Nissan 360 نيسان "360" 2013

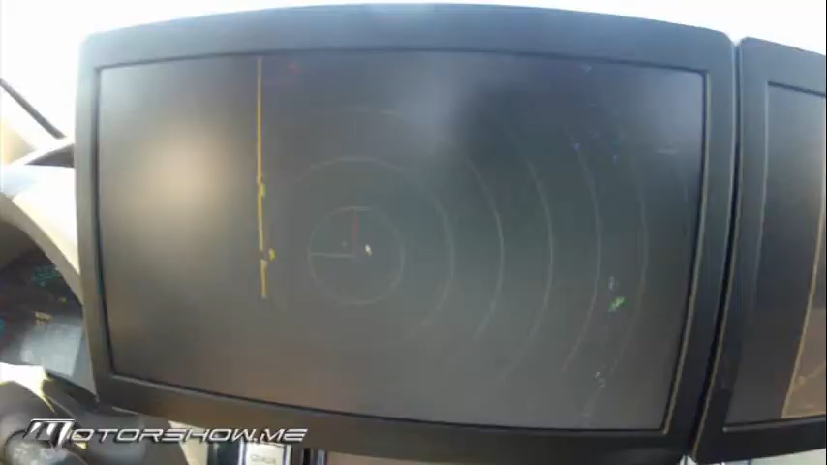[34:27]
هون عم شوف سكانر، هو ليزر سكانر بيعمل ديتكشن على طول، عم بشوف كل شيء عم بيصير حول السيارة
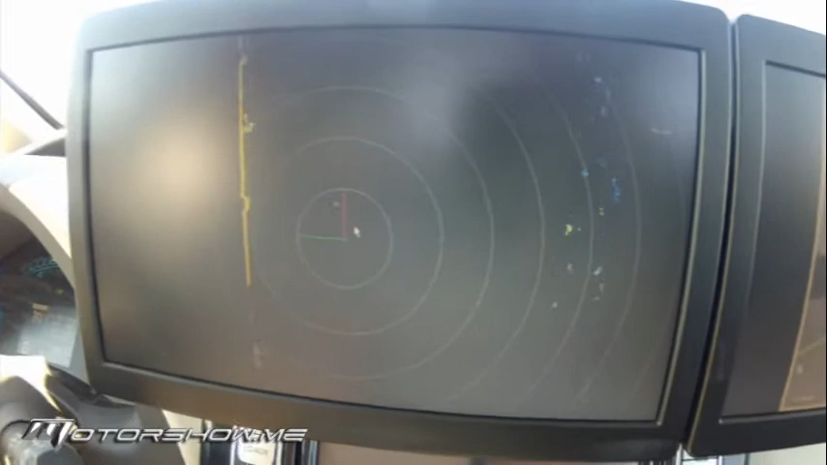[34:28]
وبيعمل اناليسز لكل المواضيع اللي عم بتصير وبياخد انترفنشن الافضل وحسب ما هو مبرمج بالكمبيوتر شو الاحسن لازم يصير بهالحالة.